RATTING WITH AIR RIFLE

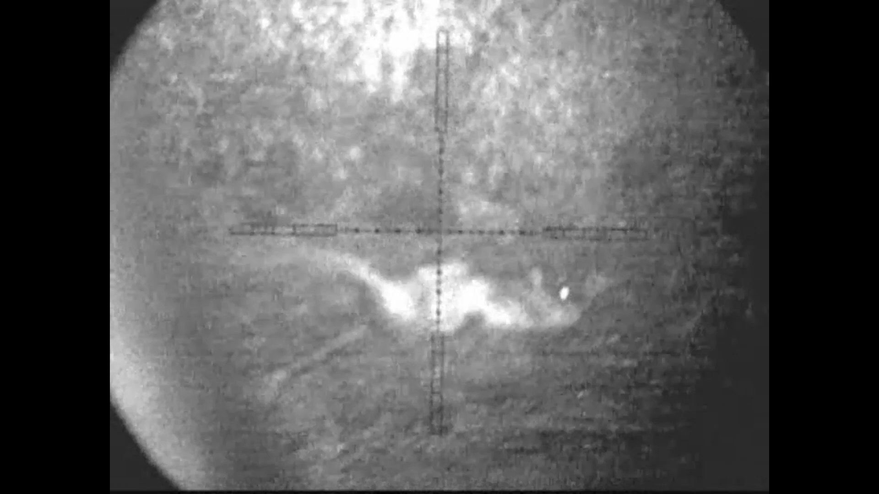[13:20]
Quite close so I have to get a bit of hold over on that.
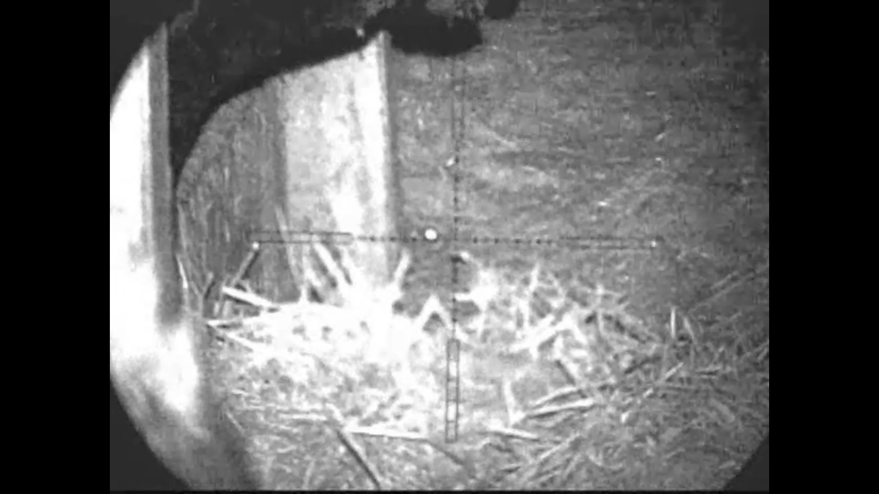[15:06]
One there. One there. I just took one that was sticking his head out of the wall.
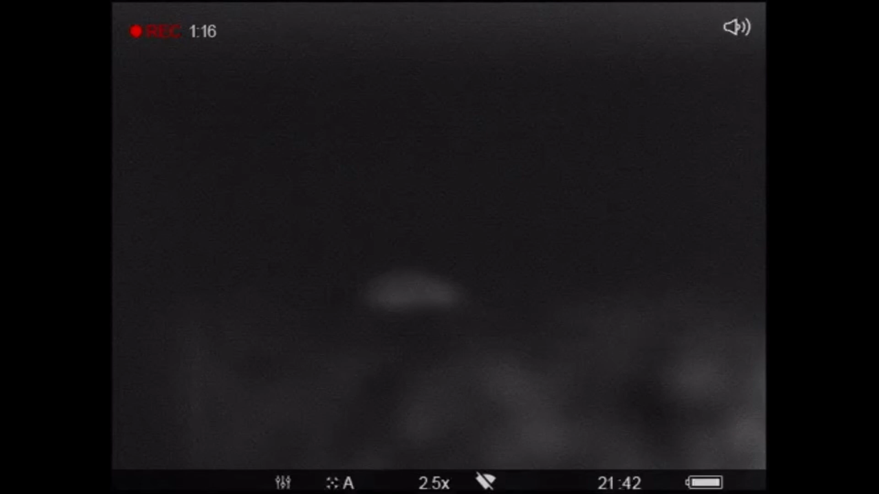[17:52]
There we go. Look at that he's in with the cows.
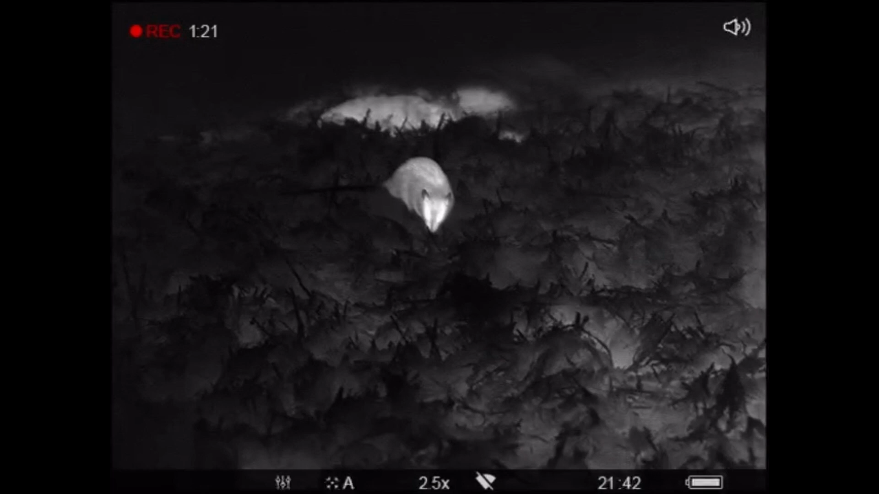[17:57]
He's so close I can't shoot that. See the cow's head coming past?
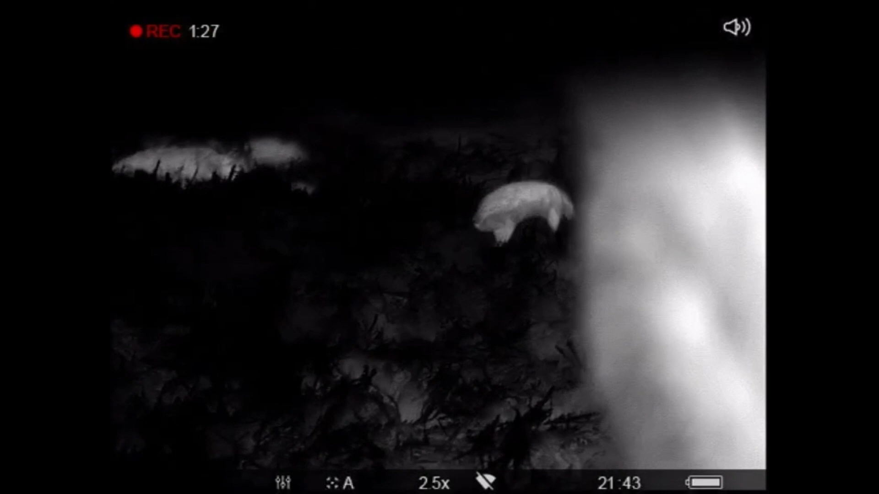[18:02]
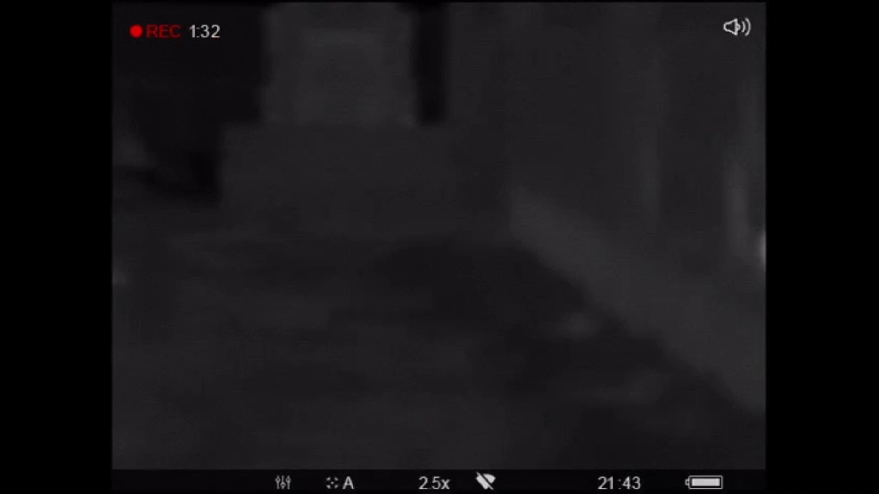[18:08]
So I'll go back up the top end here and see if these rats will start coming out.
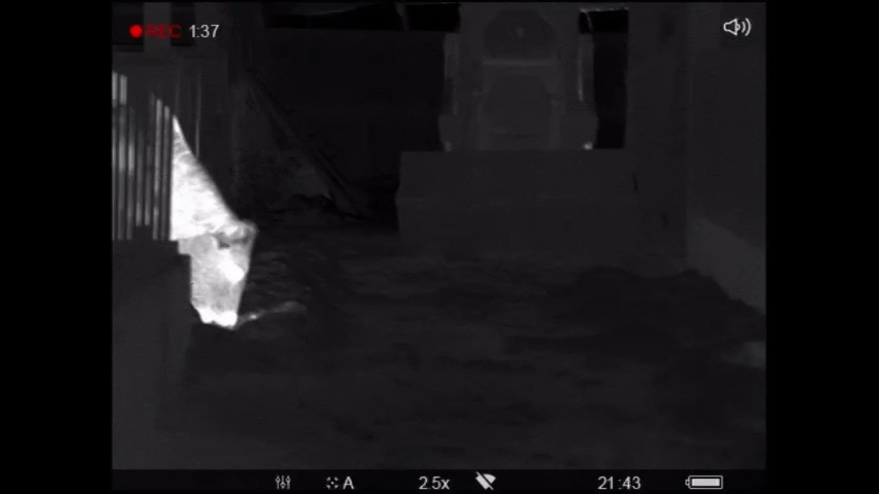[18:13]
Just shot a rat. The cow is just popping his head through to have a look at it.
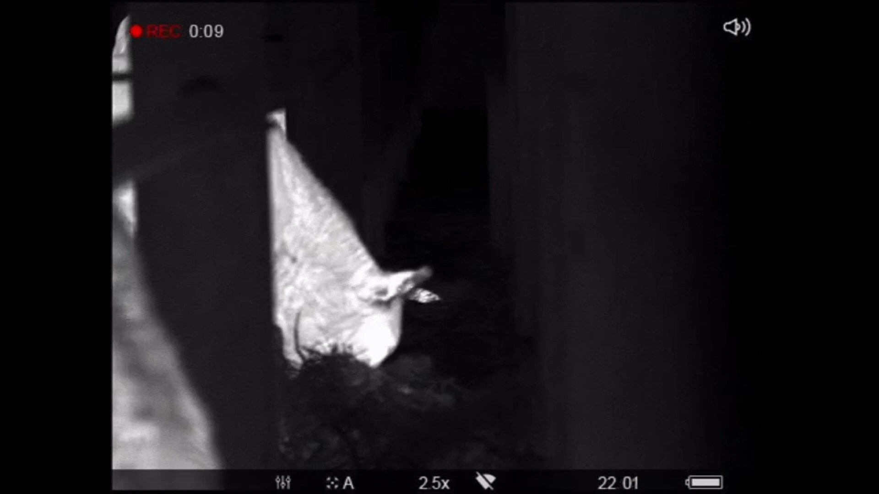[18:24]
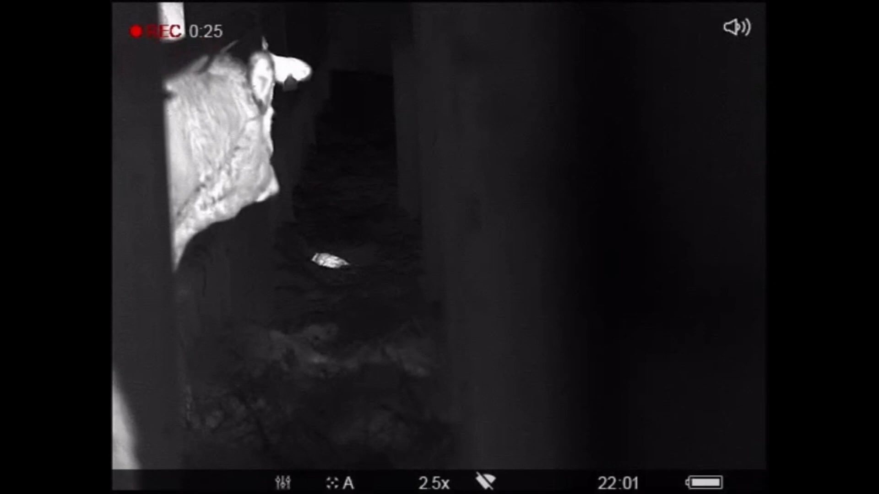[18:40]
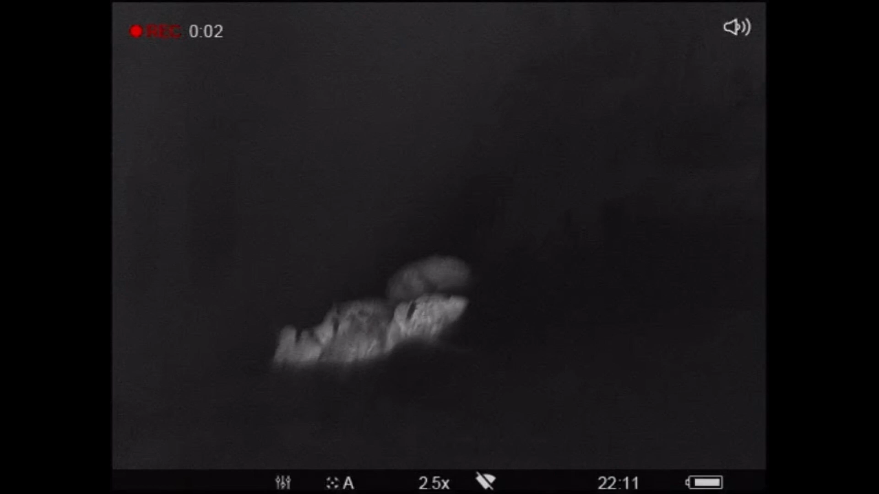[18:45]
So I've just had to tidy up in this shed. There's a pile of rats there.
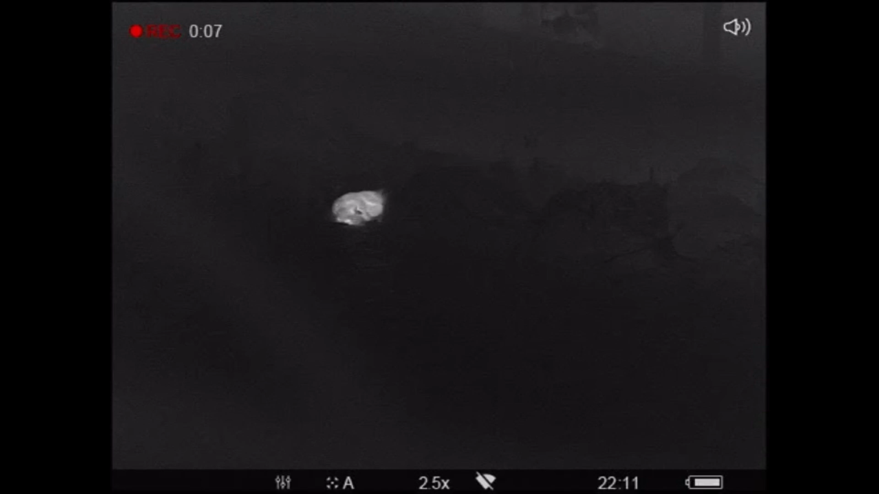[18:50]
There's one over there that I can't pick.
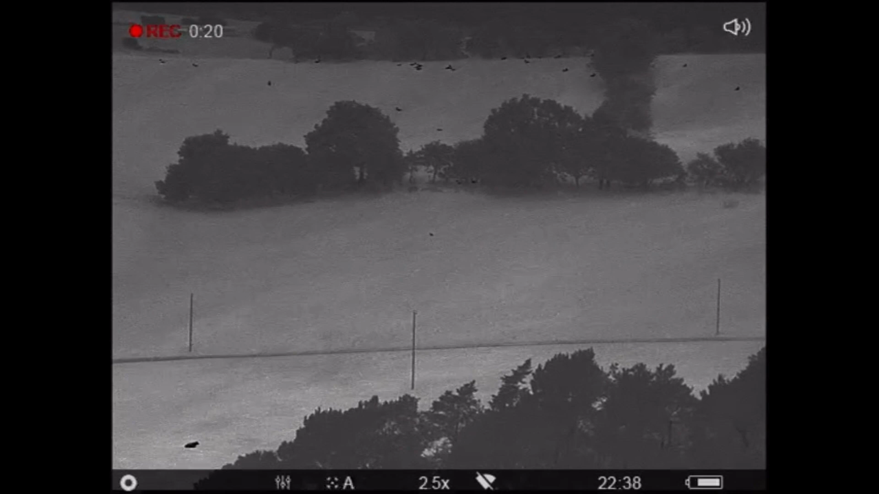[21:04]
a bloody fox on next door's farm over there
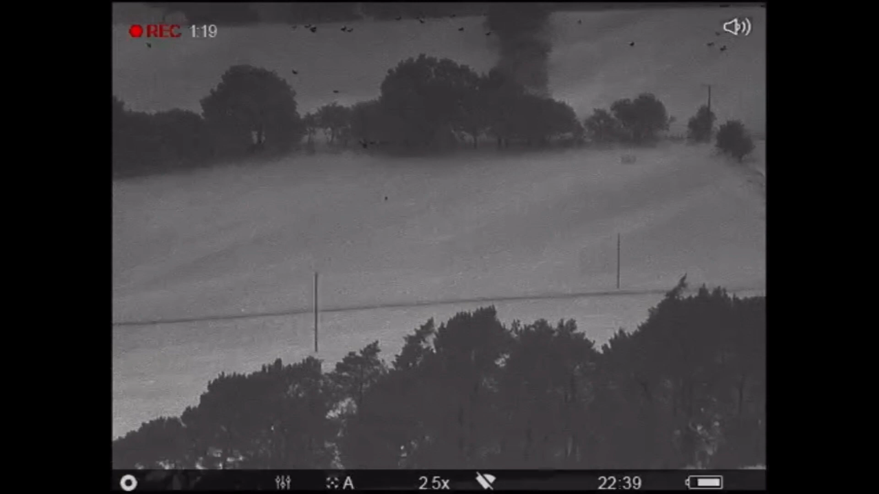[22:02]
It's about 600 yards that fox. Two fountain sheets.